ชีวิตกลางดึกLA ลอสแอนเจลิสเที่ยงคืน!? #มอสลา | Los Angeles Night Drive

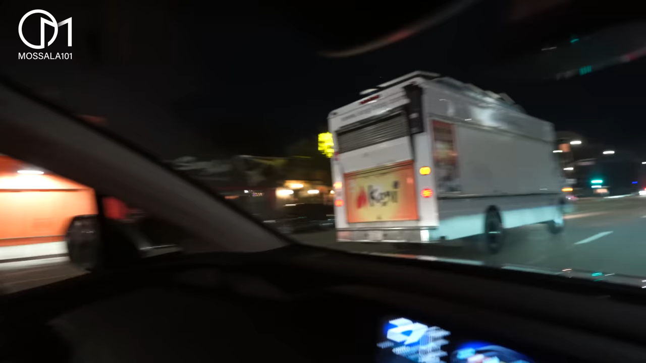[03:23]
คนที่เค้าก็เพิ่งเริ่มงานนะ มังคนก็ทำงานตอนนั้งคืนกันนี่ค่ะ ตอนนี้ 4 ทุ่งครึ่งแล้วนะทุกคนข้างขวา มอตก็จะเป็น Homeless ที่เข้ามากลางเต็นนอนกันนะฮะ
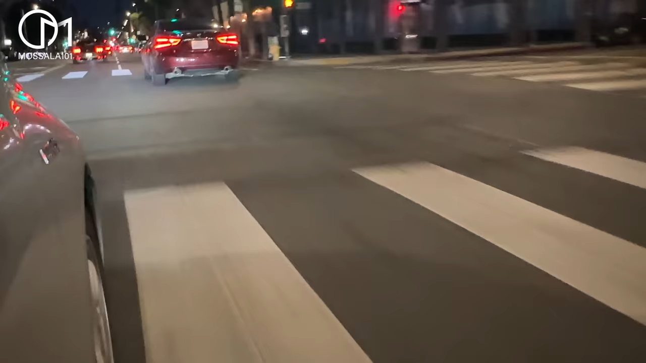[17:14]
แถวนี้จะเป็นย่านแบบアパートเม็น จะจะเงียบแล้วนะคะ
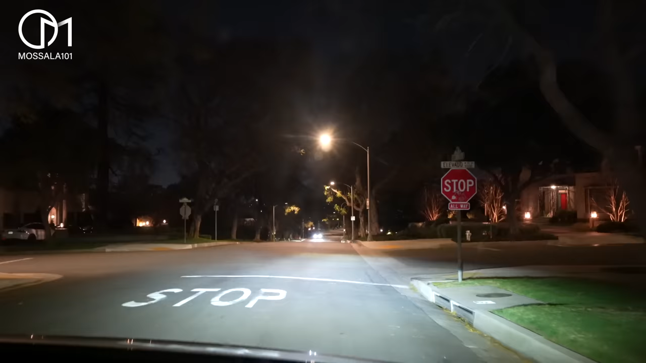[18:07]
ต่อให้มืดแค่ไหนนะคะ ป้ายสตอปซายป้ายหยุดสำคัญมากๆเลยนะคะที่นี่
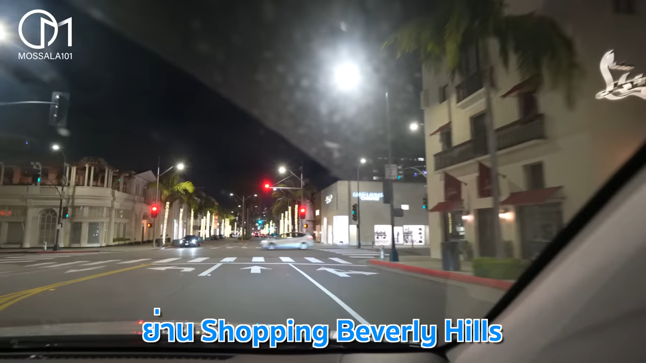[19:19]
อนกังวัลเนี่ยเราจะเห็นคนแบบมาเดินกันที่งโงง งั้งเลยนะแบบของแบนเป็นเต็มเลยแล้ว เราก็มองไป ی่ ouncesหน้าетไม่...